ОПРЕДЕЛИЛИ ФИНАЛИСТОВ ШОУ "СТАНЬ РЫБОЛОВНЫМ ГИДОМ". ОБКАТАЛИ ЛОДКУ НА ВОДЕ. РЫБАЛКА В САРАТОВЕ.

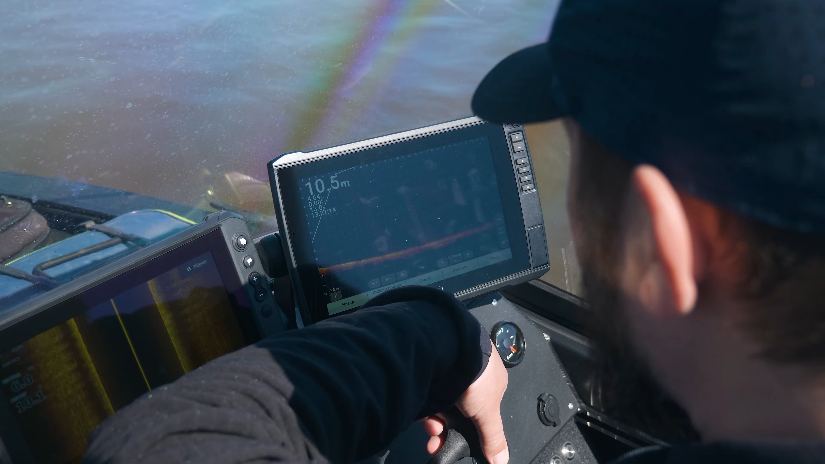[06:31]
On screen: depth 10.5 m
ну буквально там три на три где-то метра и вокруг этой стаи прям были четкие яркие символы
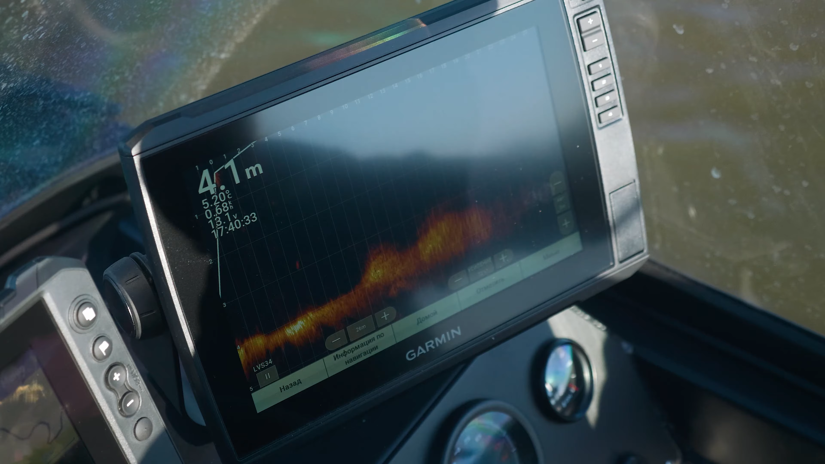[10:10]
On screen: depth 4.1 m
12 вольт и эхолот какая-нибудь девяточка структурник вот по моим ощущениям 100 ампер часов вот на день рыбалки вам будет железобетон нахватать
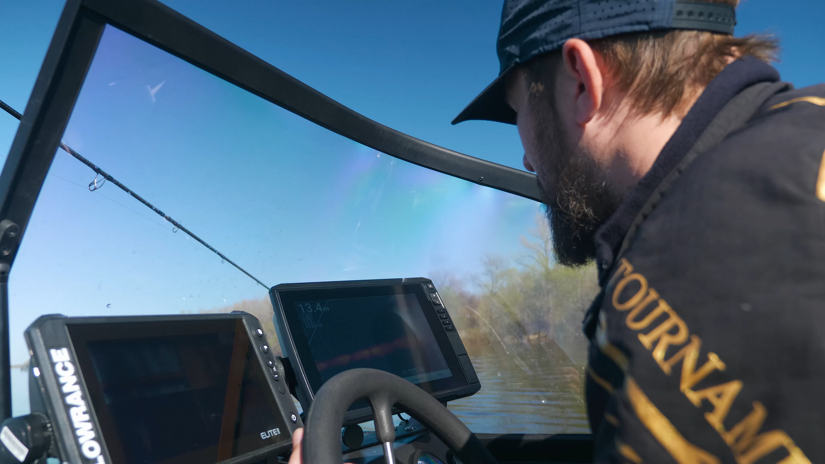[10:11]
в эхолоте всегда есть возможность уйти в спящий режим
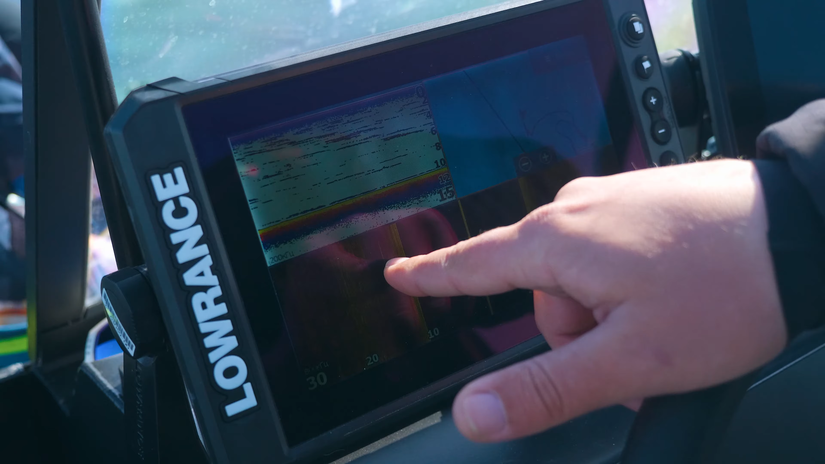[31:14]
Видишь? То есть тут какой-то движ. Ну, он локальный движ, понятно почему.